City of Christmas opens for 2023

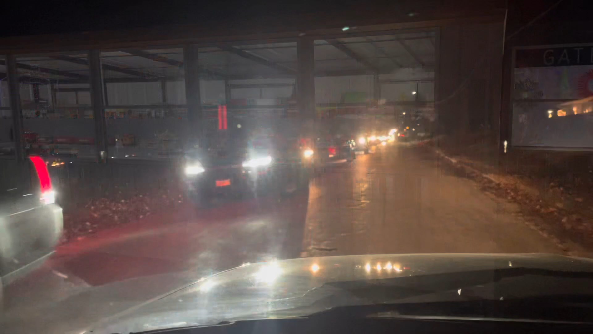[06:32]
Thanks for coming along on that short preview of the City of Christmas in Keokuk. Here is some of the line of cars waiting to get in for opening night.
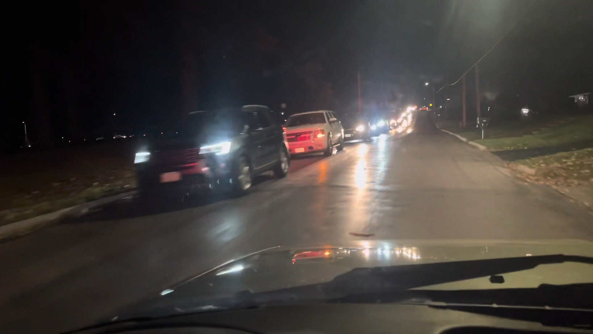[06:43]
And as you can see up there to the left, see all those little lights. Those are cars way up around the corner. So, it's a big thing. Big tradition for everyone to line up and get in there opening night. I usually wait. I see you and then on the left. There is some really cool traffic on the right now. It's a big one. You can see it. It's a big one. It's a big one. It's a big one. You